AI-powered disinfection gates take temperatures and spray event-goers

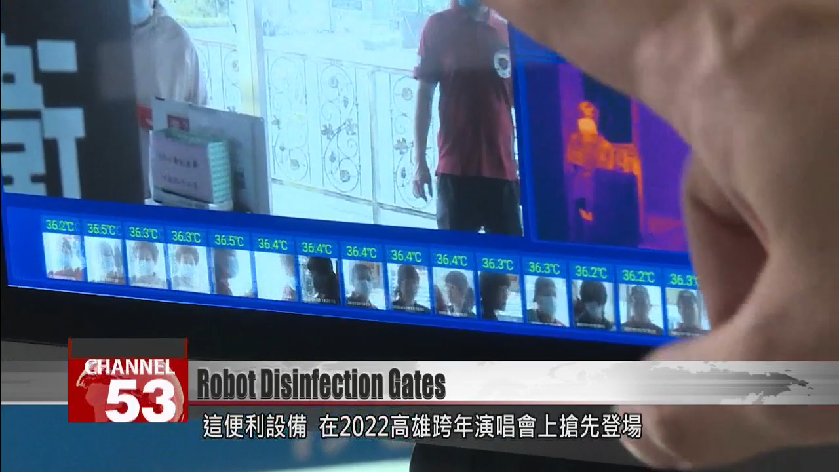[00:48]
Just two thermographic sensors took almost 100,000 people's temperatures that night.